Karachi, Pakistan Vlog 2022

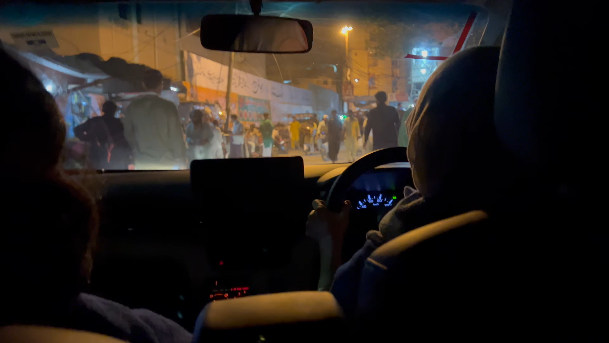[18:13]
Even cute little doggies. Yes, motorcycle on my mother.
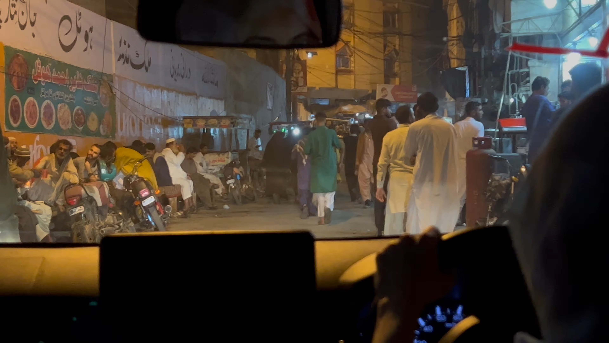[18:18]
ये लाइट पे देखो इधर जो है सारी ये रोटियों वाले अंकल होते हैं हमने इनसे बहुत बार मिली हुई हैं रोटियां